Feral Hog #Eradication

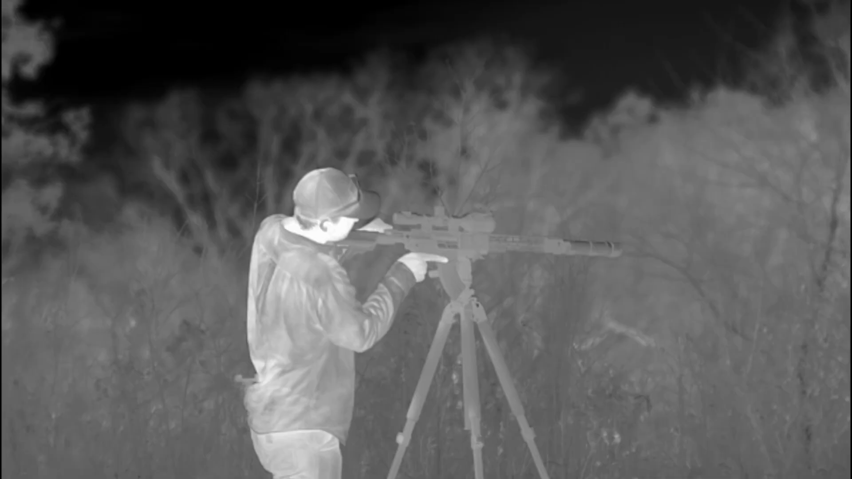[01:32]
Thanks to IR Tools for sponsoring this video.
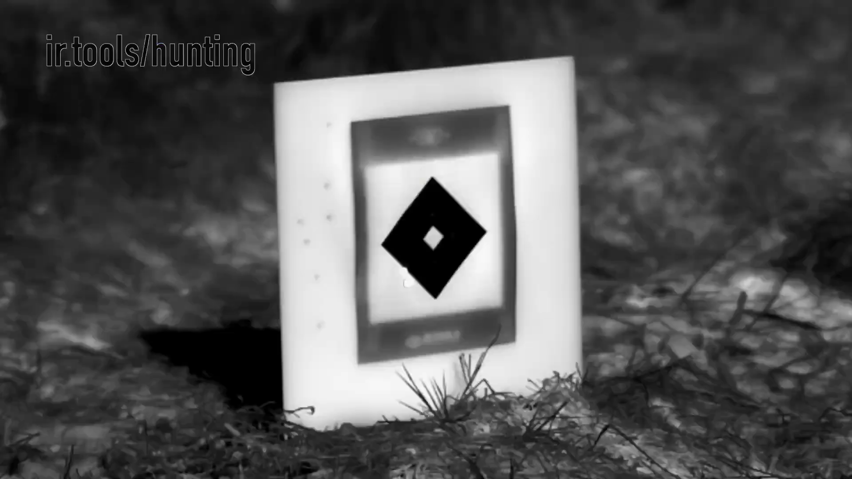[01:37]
IR Tools sells a variety of thermal targets.
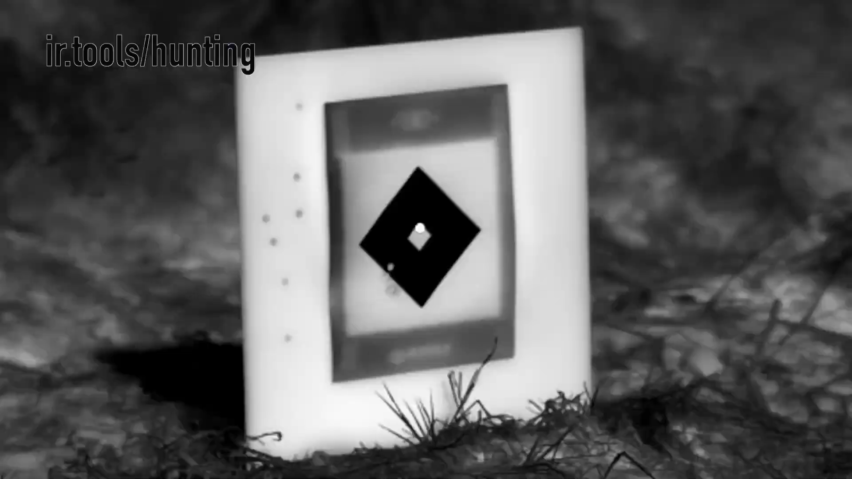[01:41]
They provide targets that work well to sight in your thermal, and they also provide lifelike pig targets to practice with.
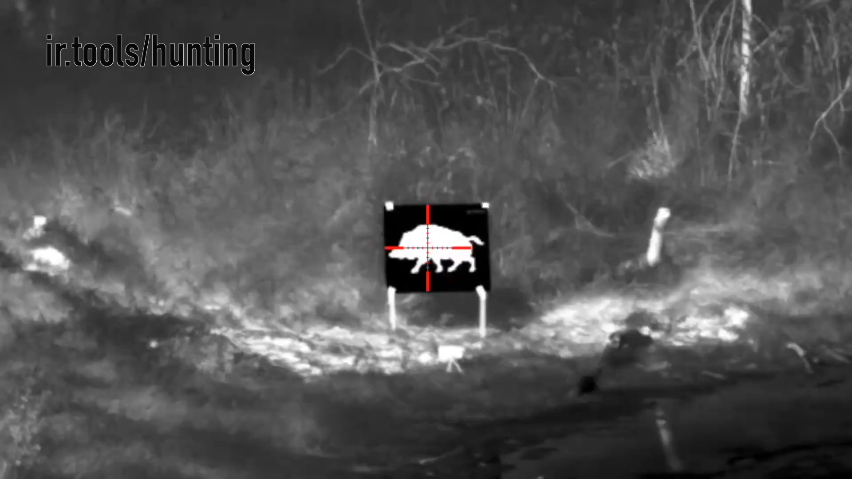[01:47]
These targets are designed to amplify the heat differences to display a clear image through your thermal optic.